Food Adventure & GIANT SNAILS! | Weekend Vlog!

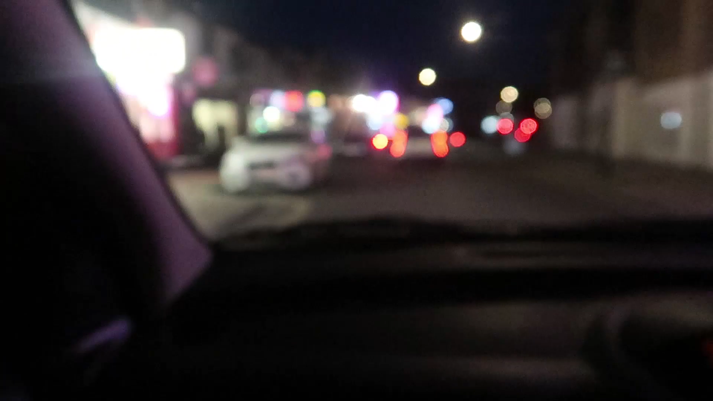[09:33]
Look at that one's got a neon sign there. Oh, it's not focusing, but this is like the nicest sight at 3 a.m. when you're heading home. Oh, it's literally the best, isn't it? You're like, yes.